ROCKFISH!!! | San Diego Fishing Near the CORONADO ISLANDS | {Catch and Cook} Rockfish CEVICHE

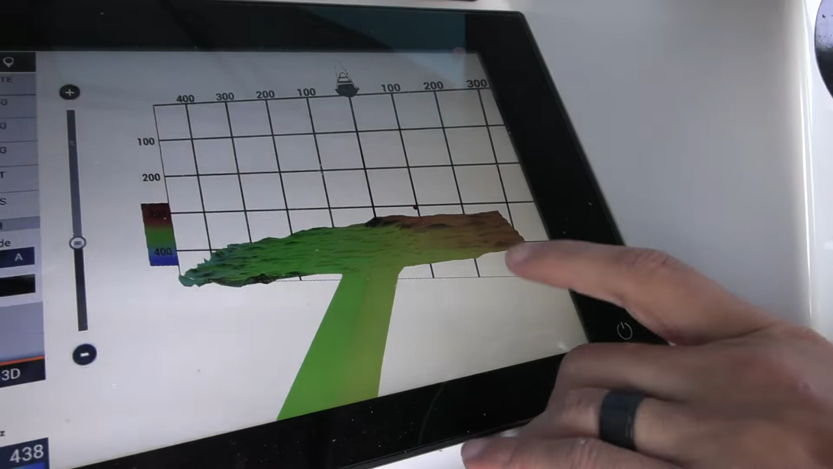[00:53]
We're sitting out here in about three, four hundred feet of water, looking for some sort of bottom structure,
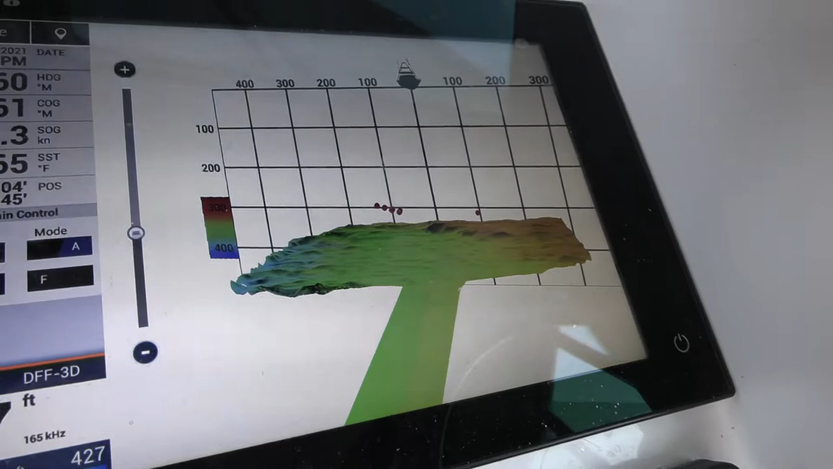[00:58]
rockfish hang off of the bottom.
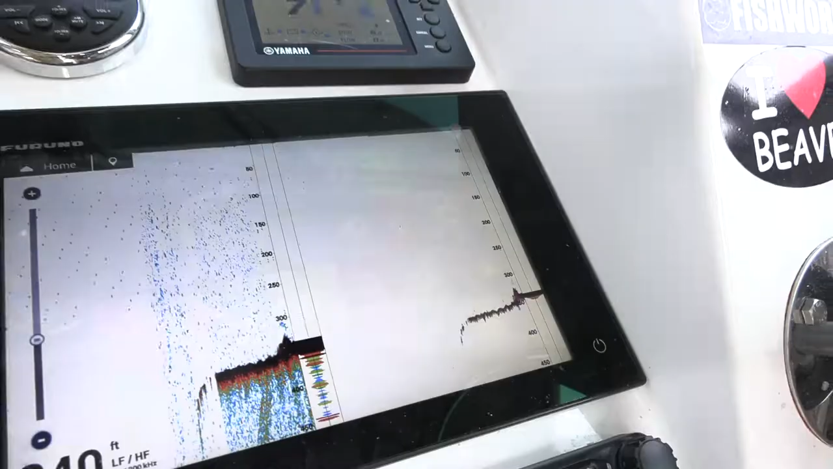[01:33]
Yep, there it is. So that's what we want to look at.
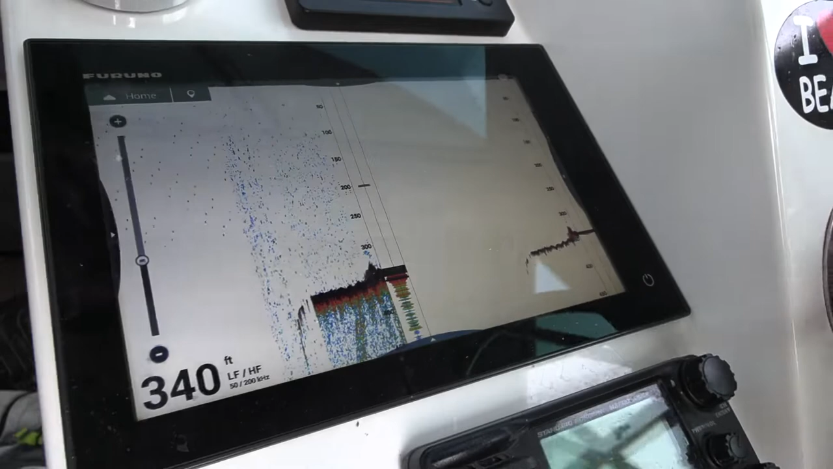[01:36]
On screen: depth 340 ft
We should have fish off of it. Yep, fish all over the top of it.
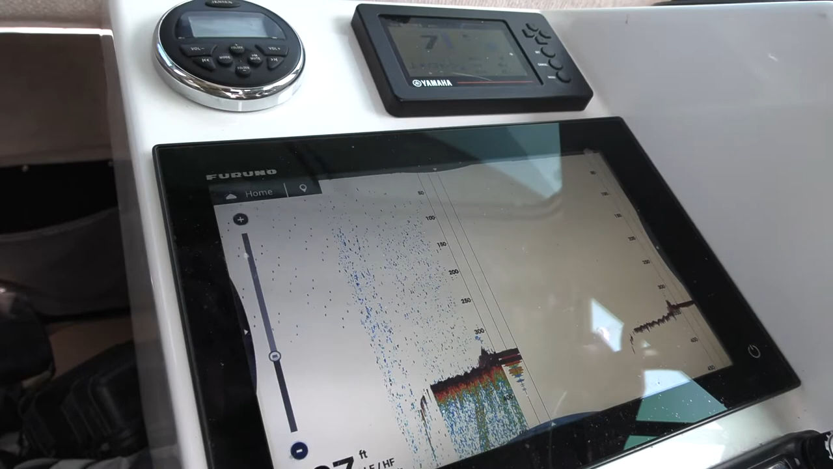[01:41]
So what we're gonna try to do now is flip around and get back on it, and we're gonna drop some baits down on that.
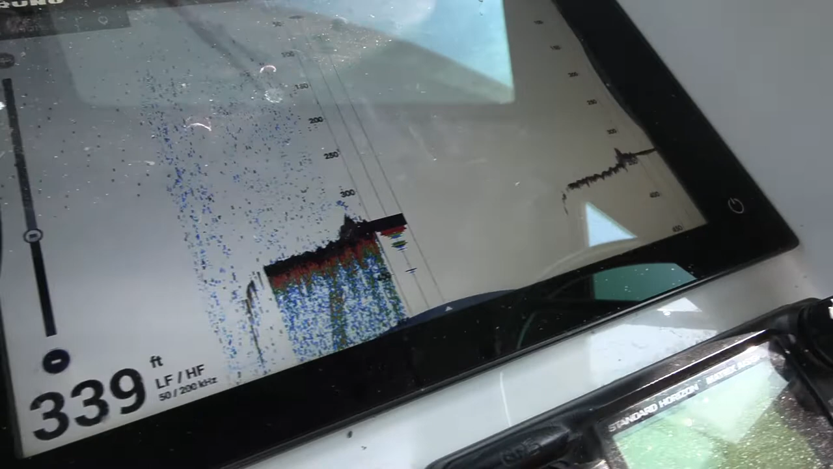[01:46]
On screen: depth 339 ft
Definitely some fish off the top of it, too. All right, why don't you get on the rod there, Daniel. I'm hooked up here.